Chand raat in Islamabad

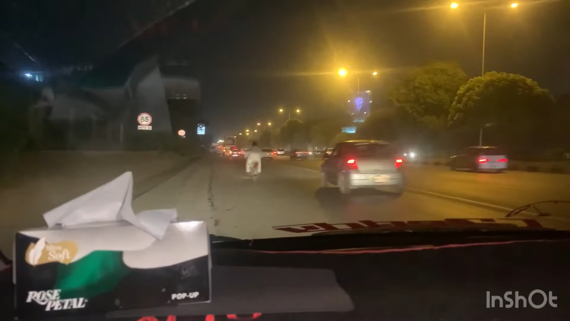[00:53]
इस वक्त में जी हाईवे पे, और आपको दिखा रहे हैं जबरदस्त सिटी शॉपिंग प्लाजा की तरफ हमारी गाड़ी का इस वक्त वो है।